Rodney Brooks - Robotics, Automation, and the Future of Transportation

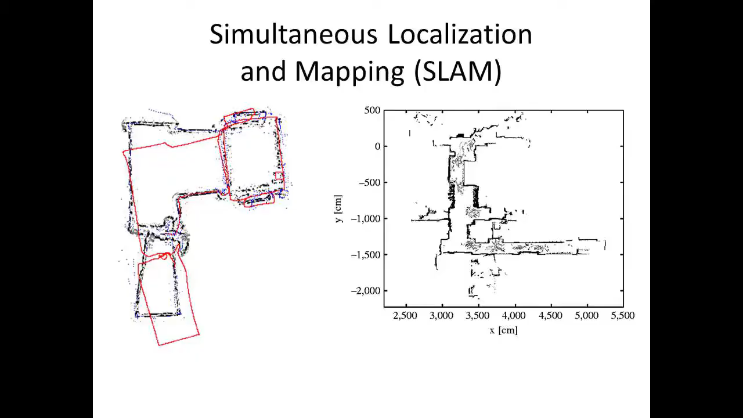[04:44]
the red there is the, without loop-closing, the observations, and then you do the loop-closing, you tighten it up, and you get the Cartesian map. And so lots and lots of papers publishing maps of computer science buildings around the country.